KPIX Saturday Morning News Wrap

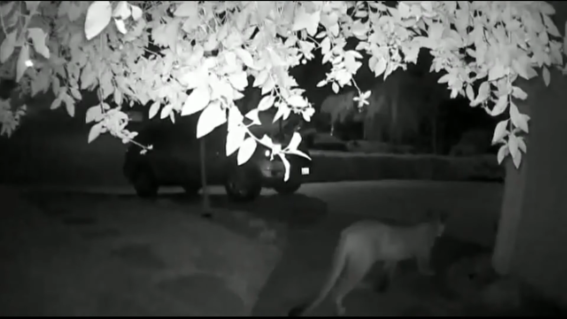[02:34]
A resident in the Kringway neighborhood released this home security video. It shows the animal prowling around the property Thursday night.
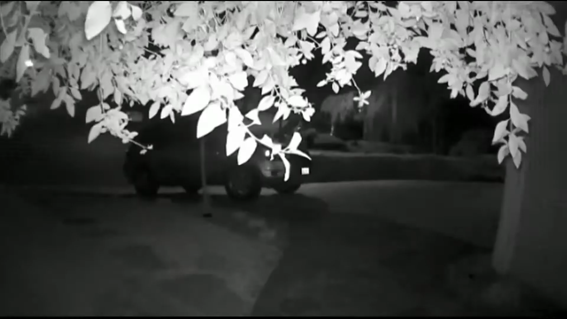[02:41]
It is the second mountain lion spotted in the area in the past week. Neighbors say mountain lions have been around there for years.